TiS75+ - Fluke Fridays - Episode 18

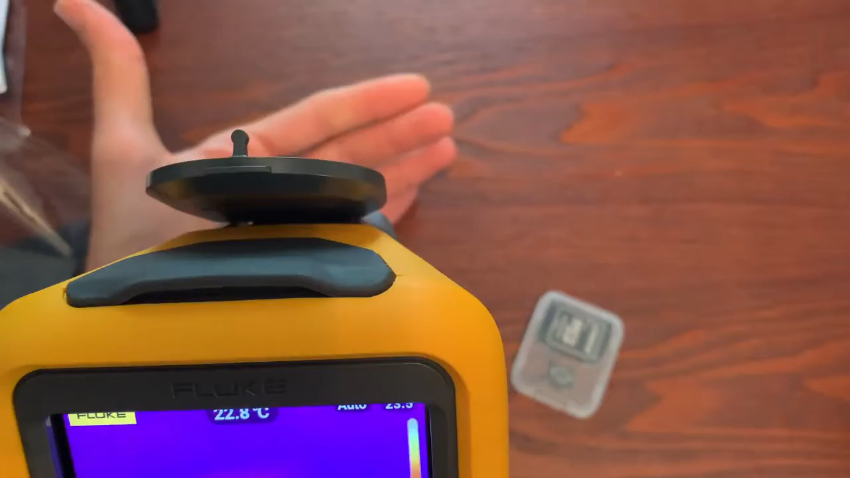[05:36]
On screen: spot 22.8°C
There we go. My hand. If I mess with this focus, I'm messing with it with one finger.
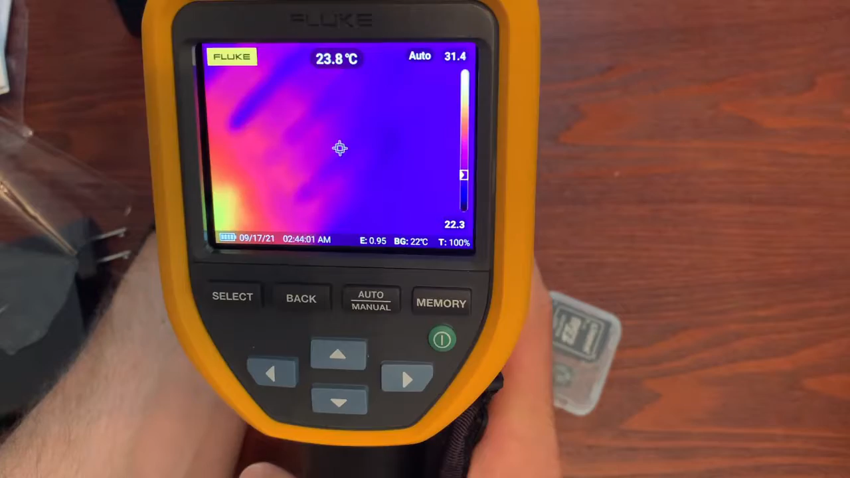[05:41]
On screen: spot 23.8°C
I'm trying to get it to be in better focus. We're getting close.
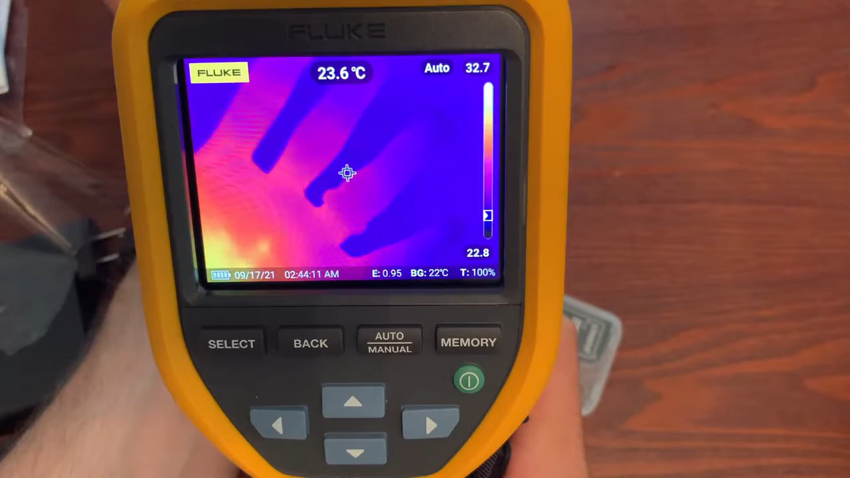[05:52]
On screen: spot 23.6°C
Ooh, there. That's looking pretty good. So you can see, I'm just doing it with the focus wheel with my finger.
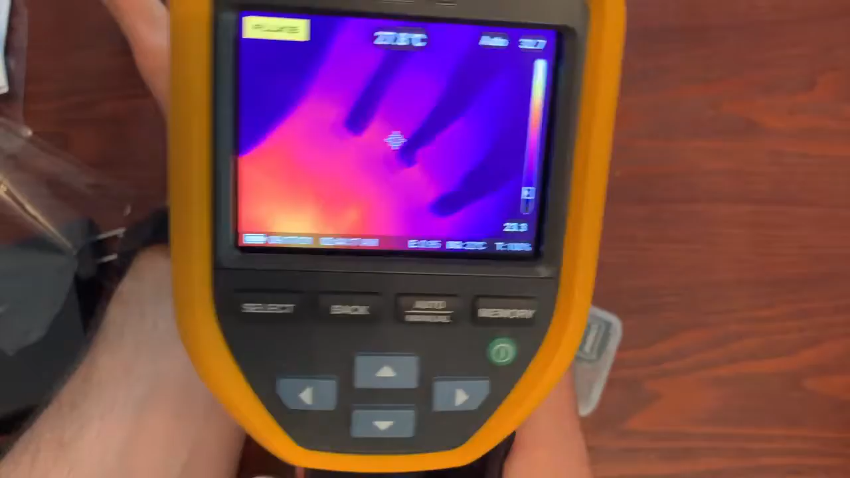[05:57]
Scrolling that back and forth.
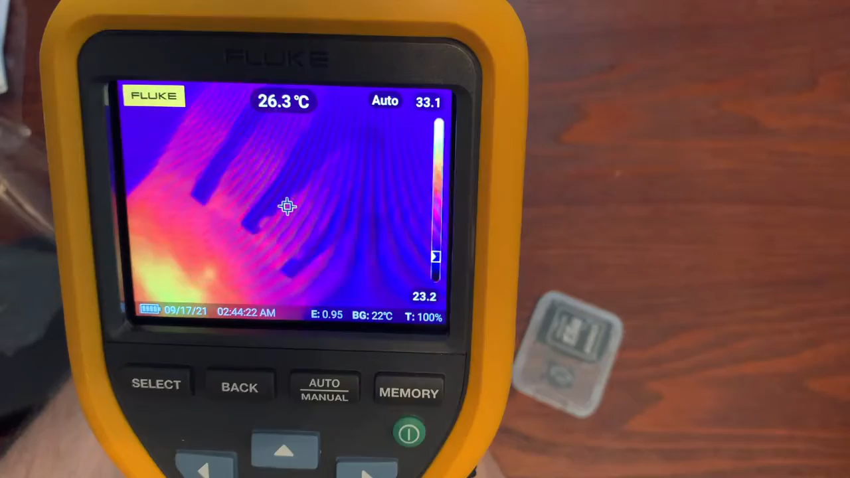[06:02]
On screen: spot 26.3°C
I'm going to squeeze the green trigger and I'm going to freeze an image. Green trigger is what I squeezed.
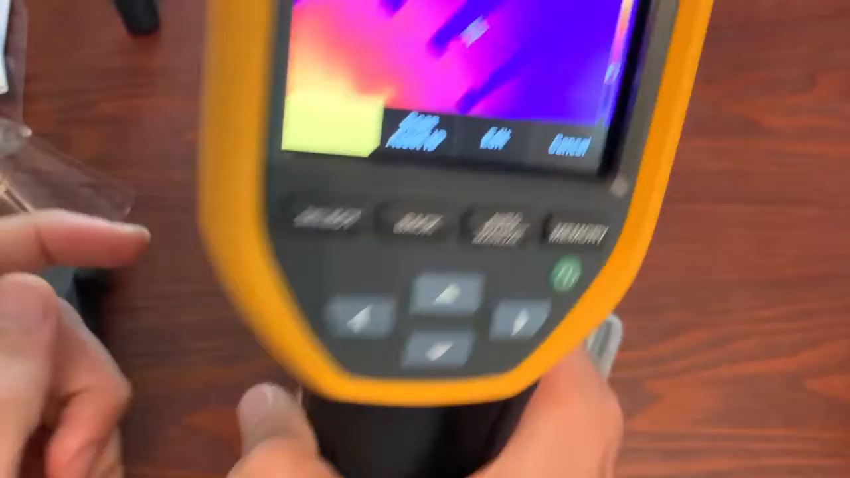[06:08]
If I squeezed the black trigger, that would just initiate the laser. So you can do several different things here.
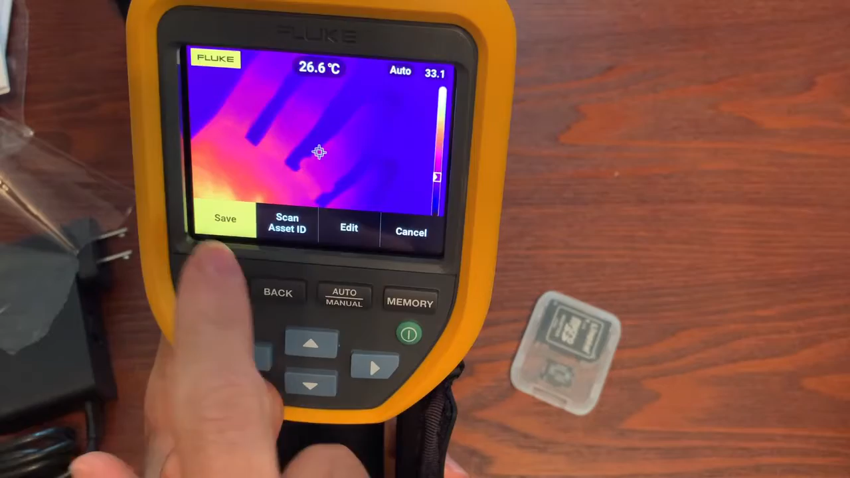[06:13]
On screen: spot 26.6°C
You can edit, save. If you wanted to save an image, we could do that. I'm going to go back and go back to live and show you guys this.
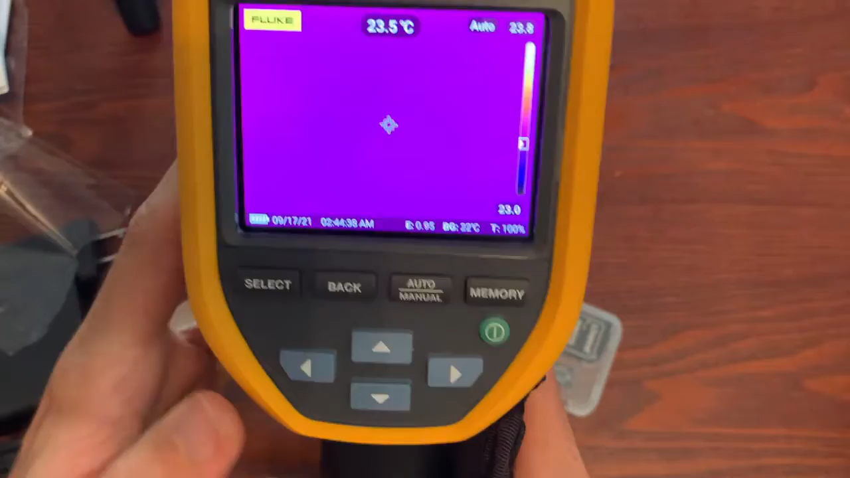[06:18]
On screen: spot 23.5°C
So you can't see that,
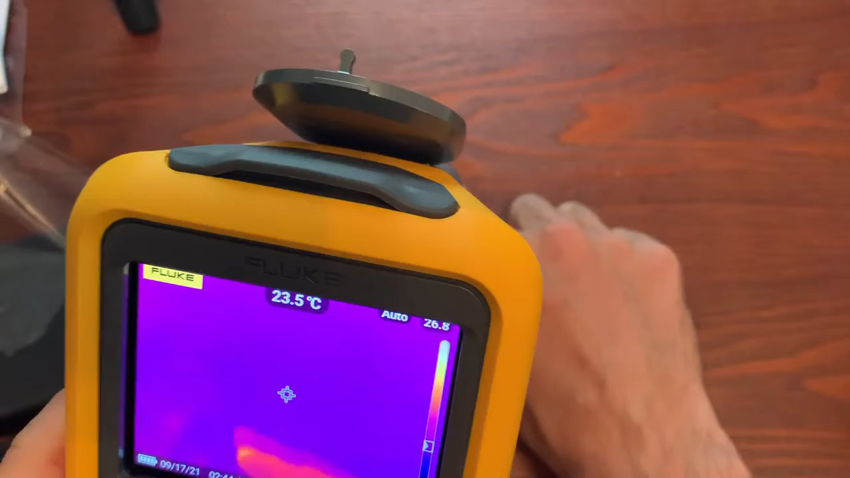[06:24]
On screen: spot 23.5°C
my little case there. Well, now you can with my fingerprint.
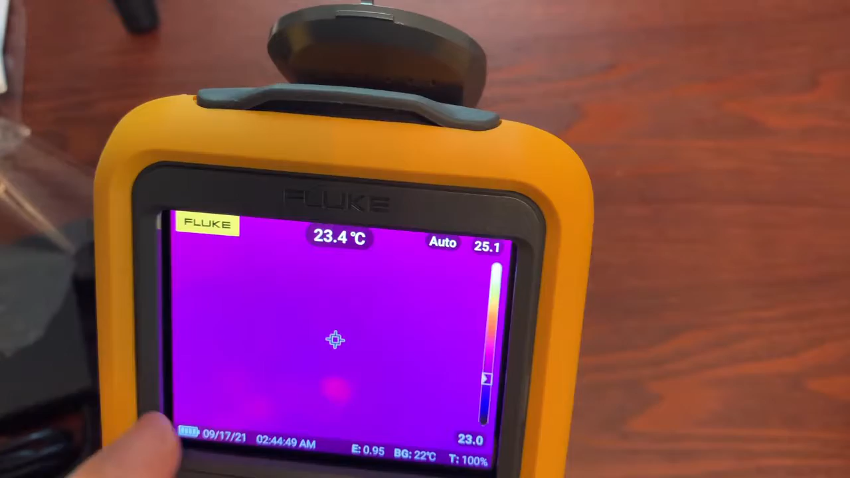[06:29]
On screen: spot 23.4°C
But if I scroll, watch. Ooh, ah.
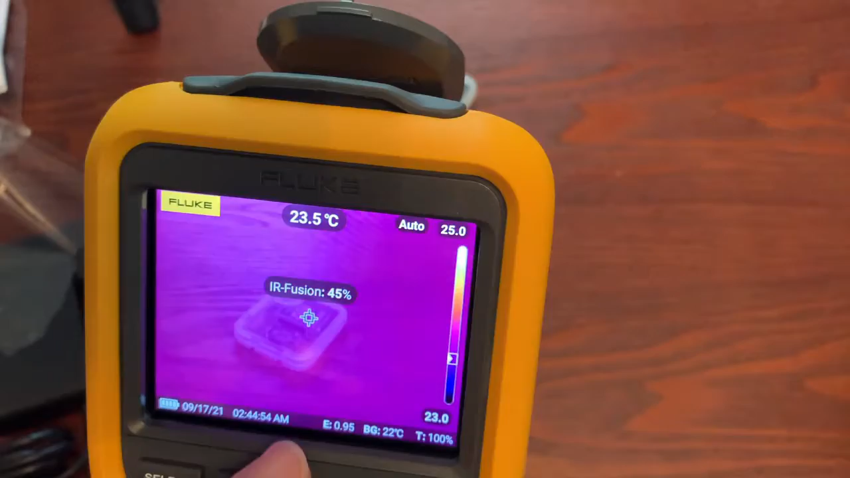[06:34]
On screen: spot 23.5°C
You can do, blend your visual all the way to 100% visual.
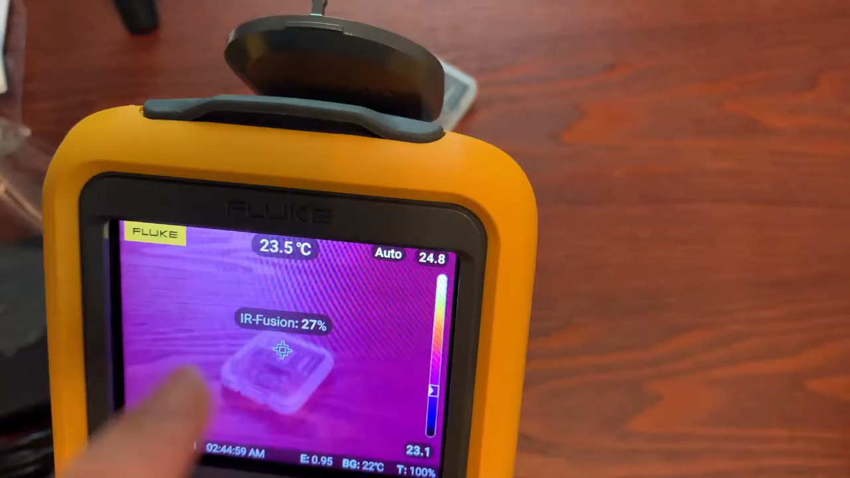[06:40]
On screen: spot 23.5°C
And then go back and have more thermal until it's 100% thermal. The reason this is nice is if you're in an area where you can't really see,
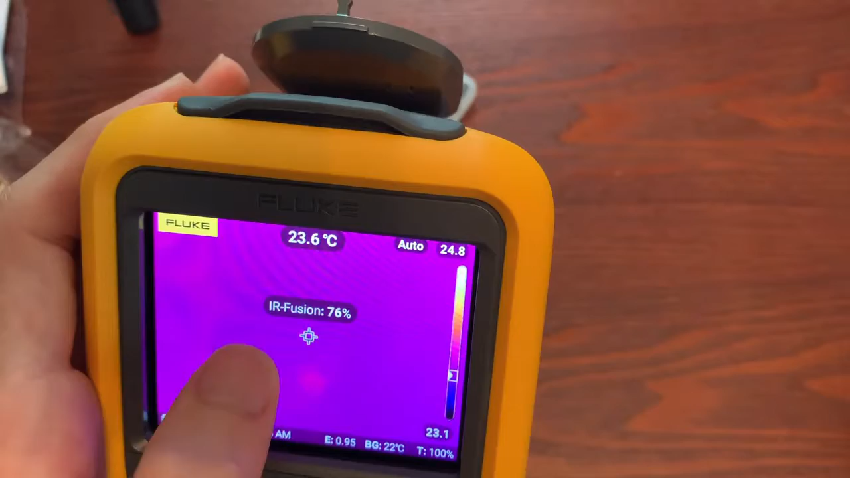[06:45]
On screen: spot 23.6°C
there's not a lot of thermal contrast, but you want to see what the visual image is.
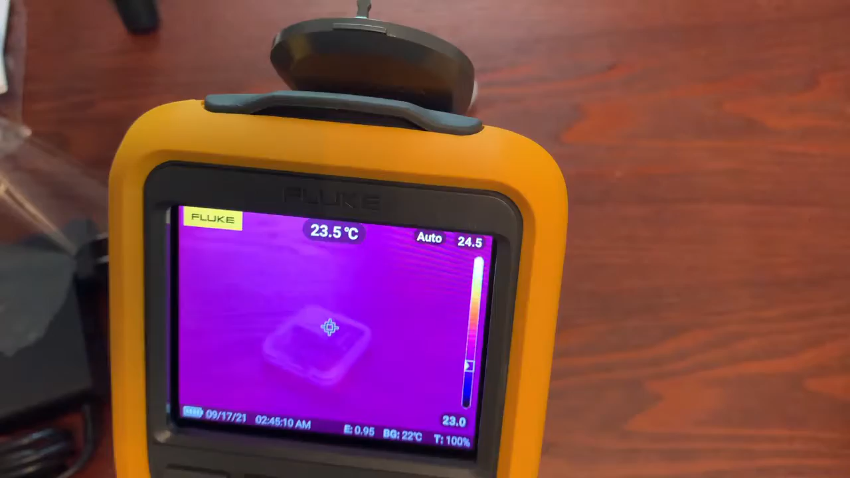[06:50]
On screen: spot 23.5°C
When you do capture an image, you will get visual and thermal, like all these cameras. I'm not going to go through all these menu settings, but you can see.